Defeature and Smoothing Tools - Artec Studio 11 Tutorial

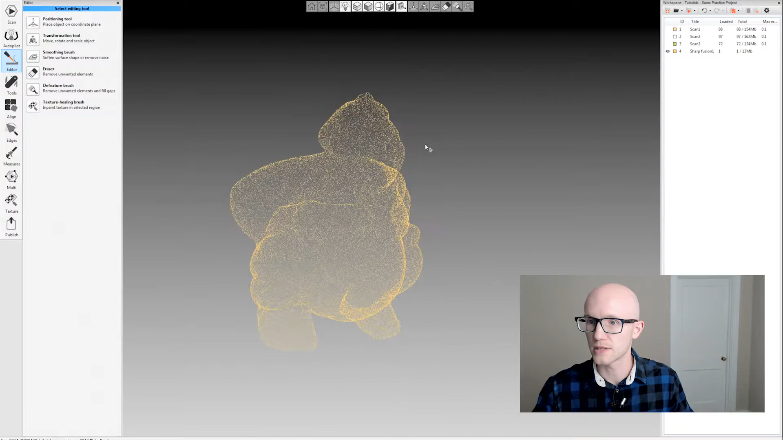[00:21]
This is a watertight model. I'm going to come into the Defeature brush in my editor and select the 3D selection tool.
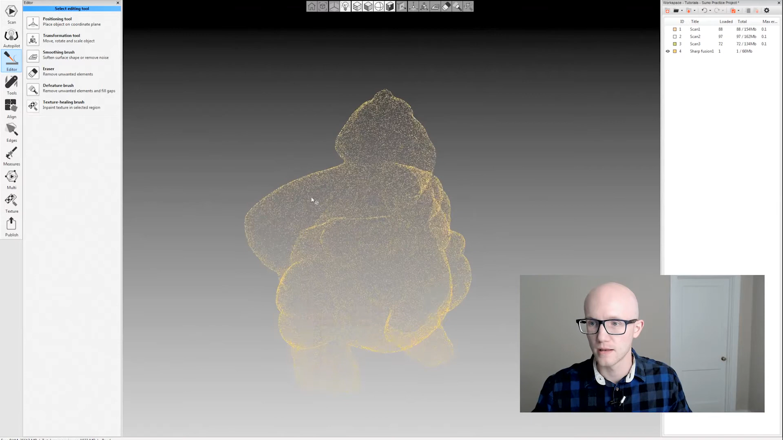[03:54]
If I hit apply, it's going to apply that, but everything that I've done still is kept in the undo history.
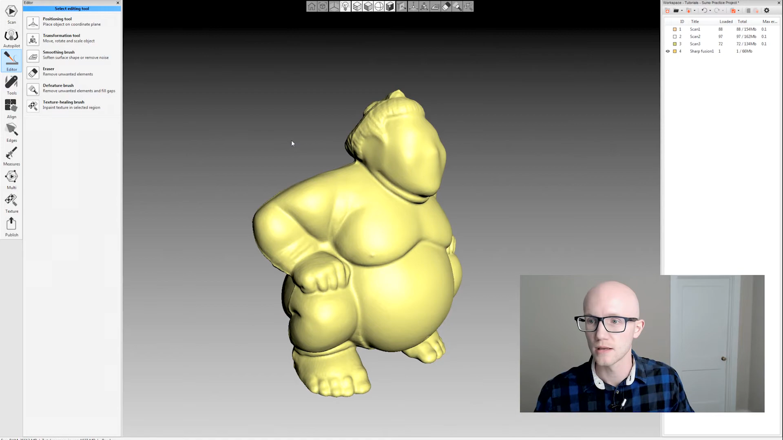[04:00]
So I can do control Z, control Z and get back everything that I did. So don't be afraid to experiment with editing and, you know,
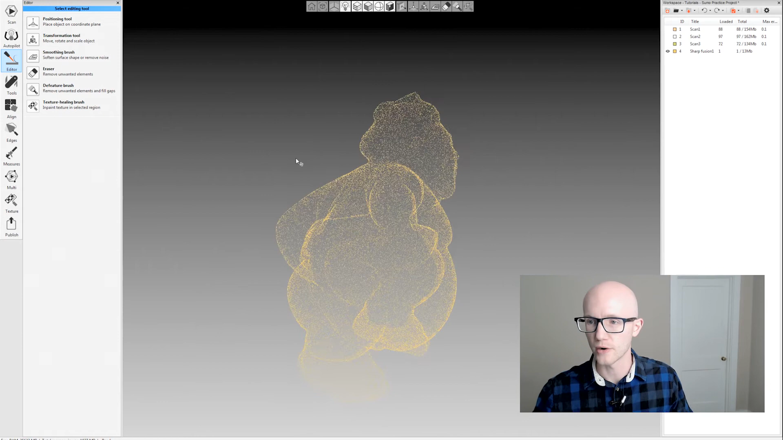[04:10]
maybe being a little more aggressive than you need to be until you get what you need to when you're editing your model because you can always go back and hit undo and try again.